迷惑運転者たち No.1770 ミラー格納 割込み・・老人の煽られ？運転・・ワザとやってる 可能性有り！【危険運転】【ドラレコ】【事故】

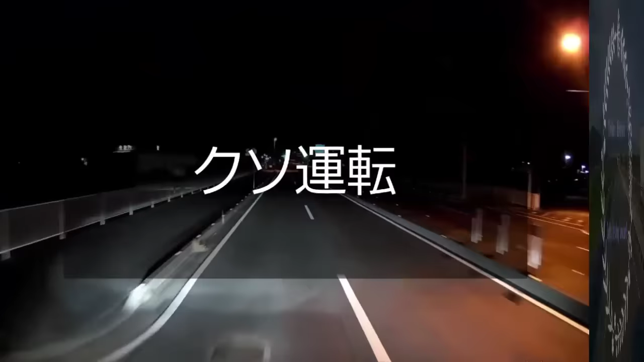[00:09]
赤だぜおいバカ。捕まっちまえ、くたばっちまえ。あそこ橋だよな。落ちてくたばっちまえ。